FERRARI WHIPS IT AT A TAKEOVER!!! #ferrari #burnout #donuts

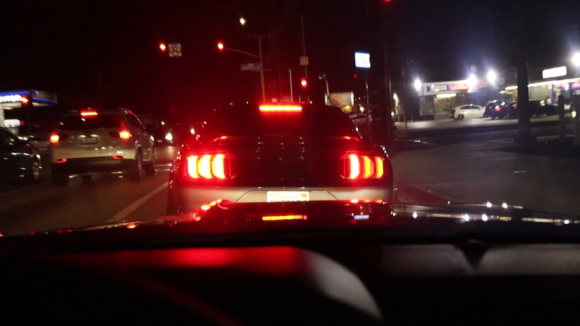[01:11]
I ain't gonna lie, this dude's Mustang is pretty freaking loud.
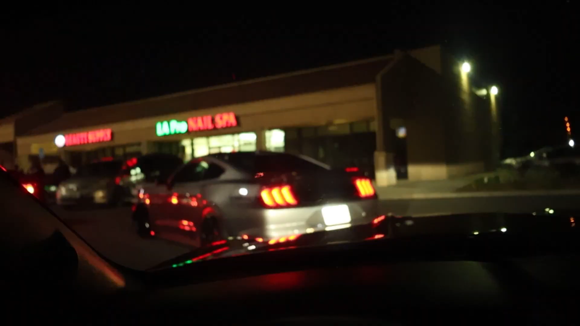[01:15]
Alright, so we literally just pulled up. I think we've circled a full circle now.
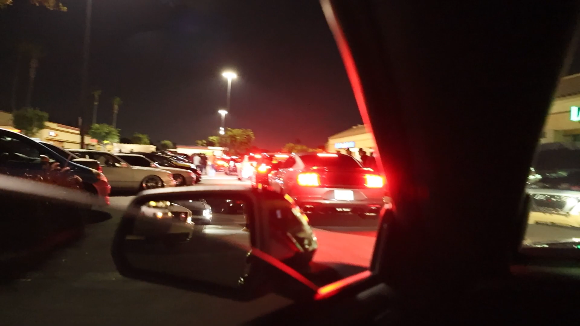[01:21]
And then some, and we still can't find parking. Like, it is packed tonight, guys.